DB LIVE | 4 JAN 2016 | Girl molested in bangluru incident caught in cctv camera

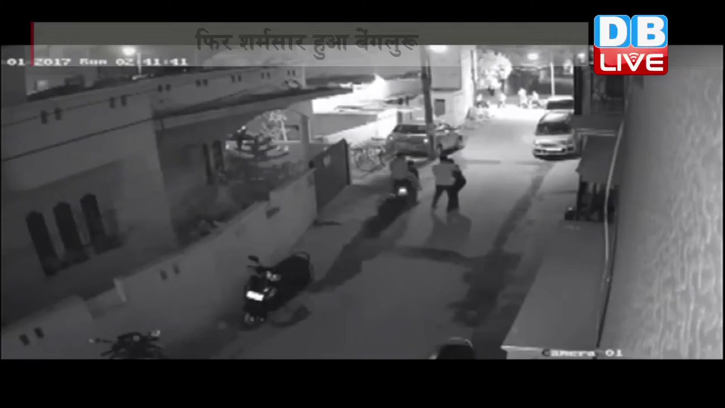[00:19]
اس ویڈیو میں کھلے عام لڑکے لڑکی سے چھیڑ چھاڑ کرتے دکھیں ویڈیو میں دیکھا جا سکتا ہے کہ اپنے گھر سے محض کچھ ہی دوری پر جب لڑکی رات میں سڑک پر اکیلی گھر کی اور بڑھ رہی تھی تب دو لڑکے سکوٹر سے اس کے پیچھے سے آتے ہیں اور آگے آ کر رکھ جاتے ہیں لڑکی کو کچھ شک ہوتا ہے اور وہ تیزی سے نکلنے کی کوشش کرتی ہے لیکن سکوٹر سوار ایک شخص اتر کر اس کے آگے کھڑا ہو جاتا ہے لڑکی منچلوں کا ویروت کرتی ہے جس کے بعد لڑکے اسے سڑک پر دھکیلتے ہیں اور پھر دونوں لڑکے سکوٹر لے کر